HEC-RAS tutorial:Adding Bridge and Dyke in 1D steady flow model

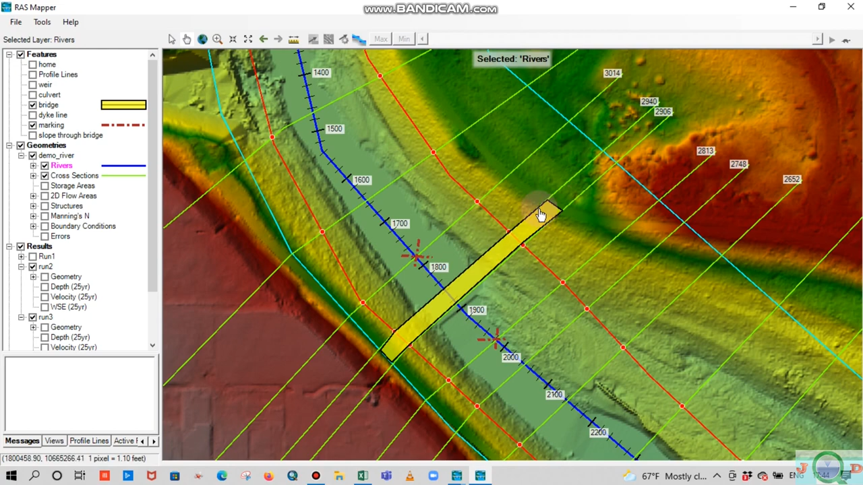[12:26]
Okay, so now move to HECRAS geometrical editor. So this is a geometry, and move to section 2940.
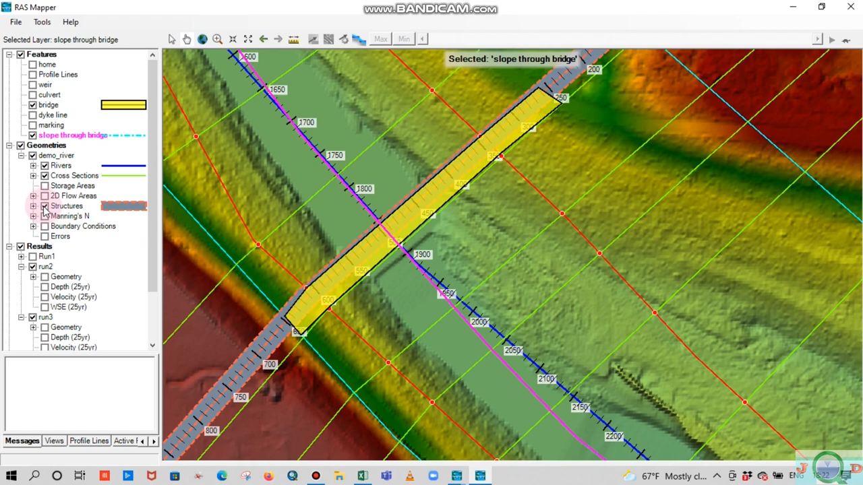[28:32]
okay, I need to mark the
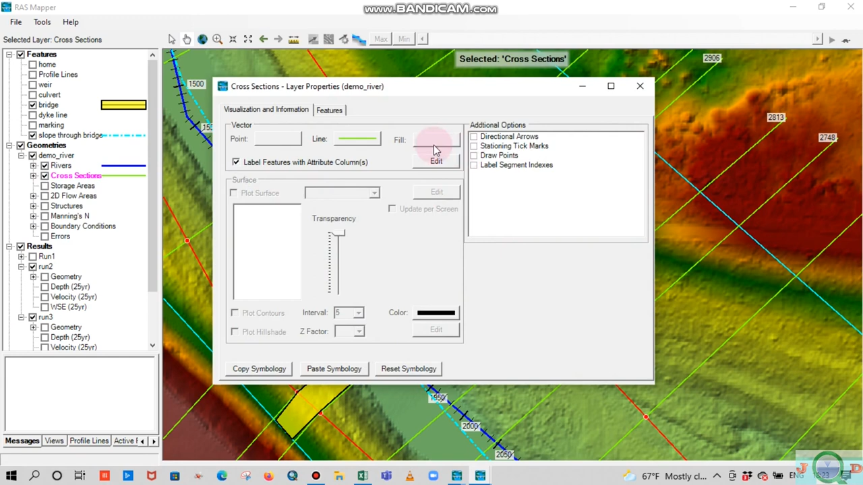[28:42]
river cross section stations. Okay, okay, so cross sections are at
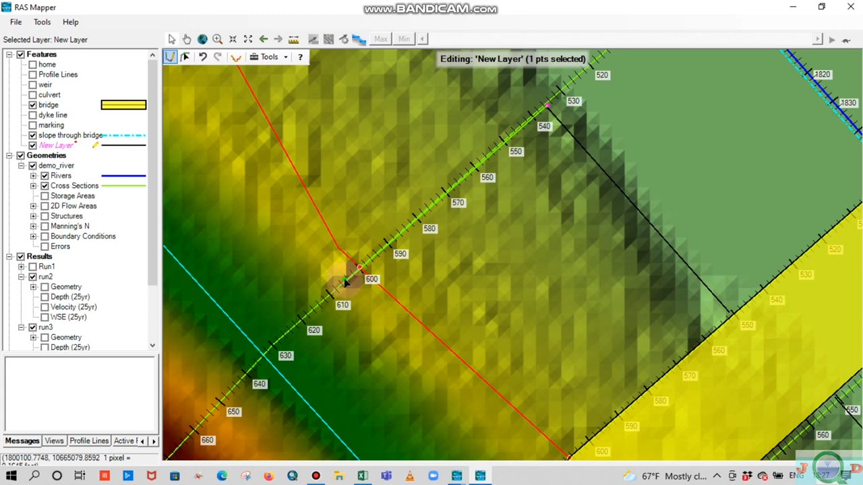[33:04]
605. Okay, so one side it is, we have done that. We'll name this as bridge station marking.
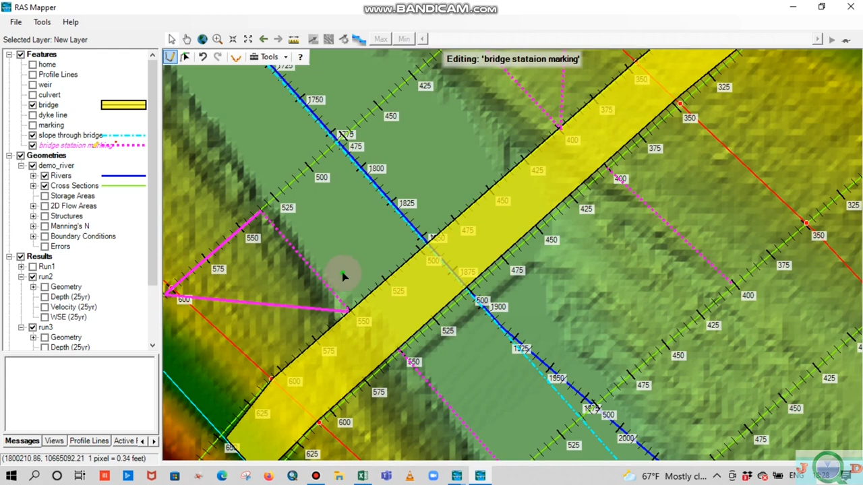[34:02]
So that means this is the obstruction length. So from 600 till the end of the overbank is the obstructions, and on this side, and similarly obstruction on the other side is from the 315 till the end of the cross section.
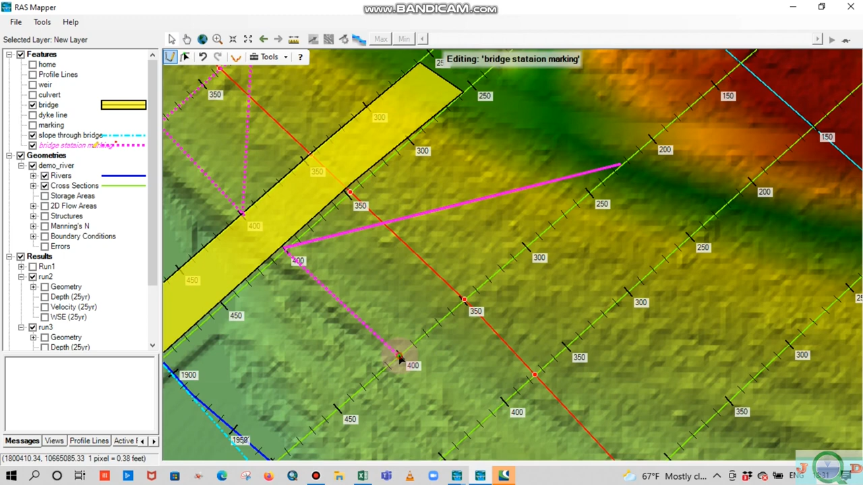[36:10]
Same on the other side. So it is at station 560.